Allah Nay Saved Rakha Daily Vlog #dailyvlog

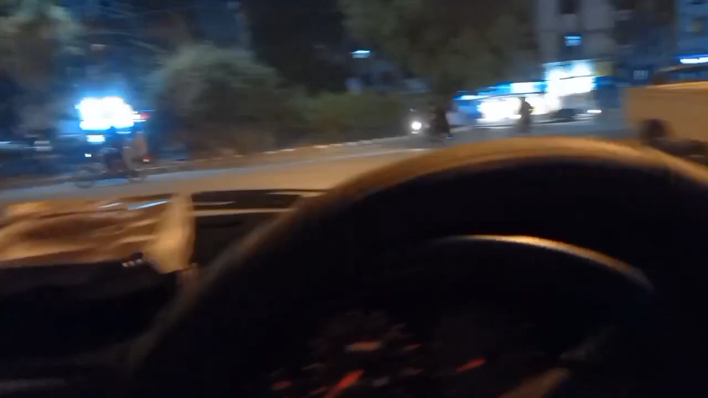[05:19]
کھانے سے ہو گئے ہیں ہم فارغ اب ہم جا رہے ہیں گھر کی طرف یہ آگیا جی
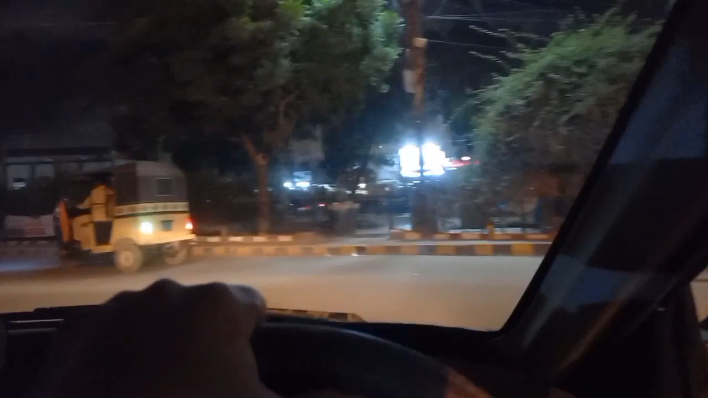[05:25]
چورنگی بہتراباد کی چورنگی کے بعد چورنگی نا وہ یہ ہے